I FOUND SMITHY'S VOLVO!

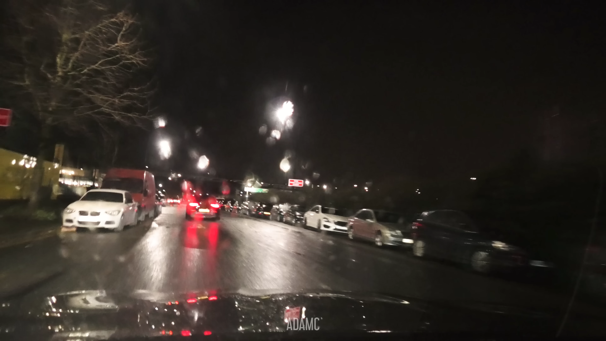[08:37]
I believe that black one is one of the new CL AMGs. There's a few cars trying to get in. Actually, it looks quite busy.
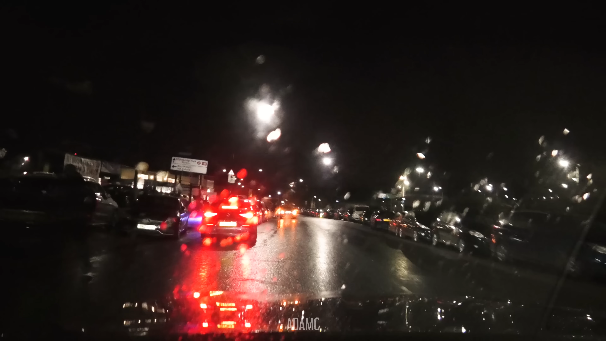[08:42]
There's a few cars scattered everywhere. That car wants to get in, it seems. Okay. Yeah, it looks pretty good tonight.
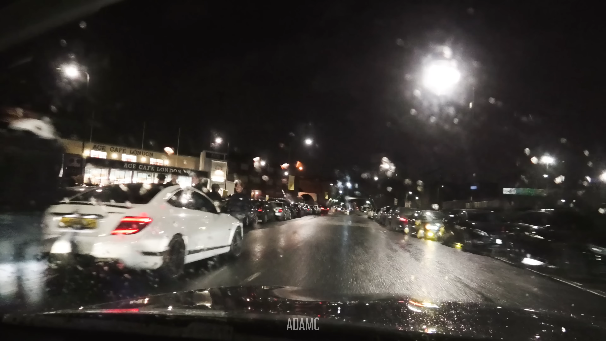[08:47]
Yeah, I think it's going to be a good meet.